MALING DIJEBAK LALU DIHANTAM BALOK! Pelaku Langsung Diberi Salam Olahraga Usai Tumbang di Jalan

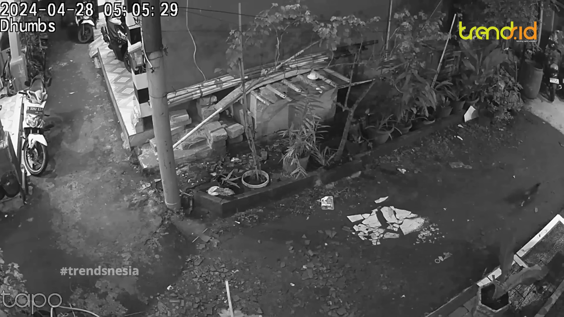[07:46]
maraknya aksi pencurian sepeda motor harus menjadi perhatian kita semua karena hampir setiap hari orang-orang kehilangan sepeda motor seperti yang baru-baru ini terjadi di Gang Haji Kelurahan Tanjung Barat,
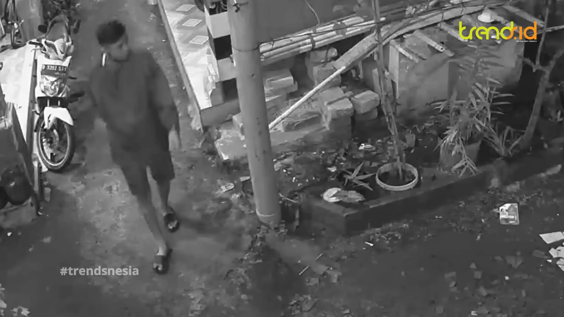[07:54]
Kecamatan Jagakarsa, Jakarta Selatan terlihat jelas wajah pelaku saat menggondol
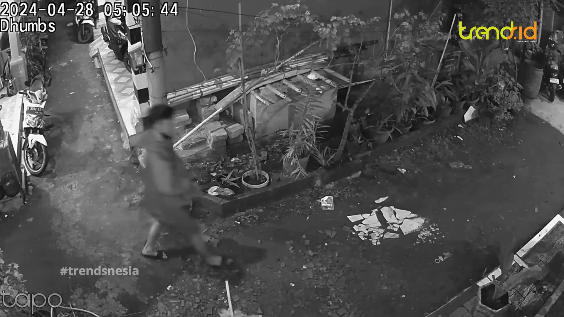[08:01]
sepeda motor korbannya waspada sobat kalau bisa simpan sepeda motor anda di tempat yang aman selamat menikmati